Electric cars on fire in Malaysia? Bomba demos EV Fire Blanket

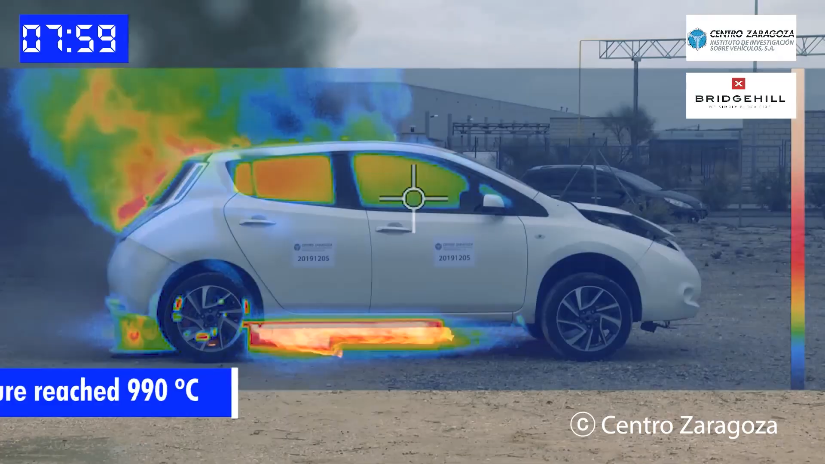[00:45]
This is now a chemical fire or using the technical term, a thermal runway.